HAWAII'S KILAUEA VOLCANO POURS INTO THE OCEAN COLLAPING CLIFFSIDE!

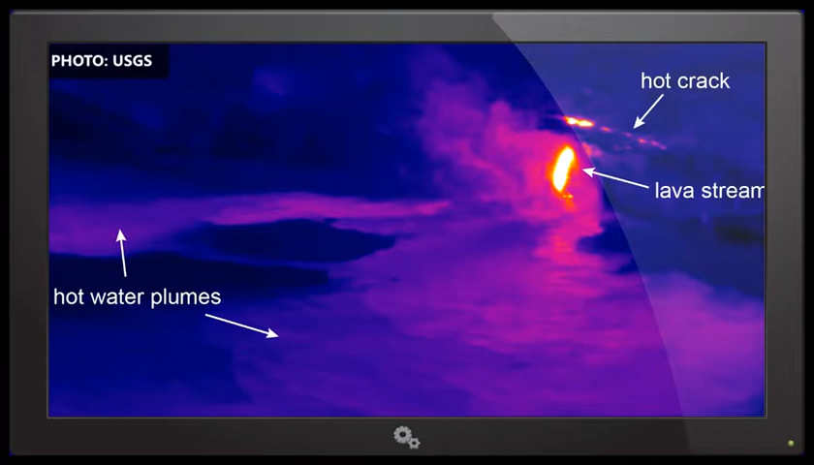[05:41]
And currently what we saw, we posted this on our webpage, a thermal image of that entry area is that the sea cliff, the section of the sea cliff around in the immediate area of the ocean entry had a hot crack kind of parallel to the shore. That suggests that that block, that area around this, the ocean entry itself could be, you know, very unstable and it could collapse.
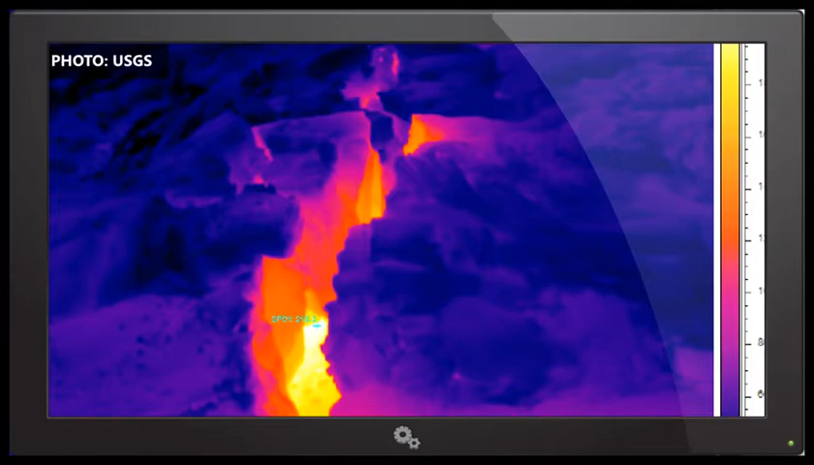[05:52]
So it's another reason that people don't, you know, you don't want to get very close to the ocean energy entry.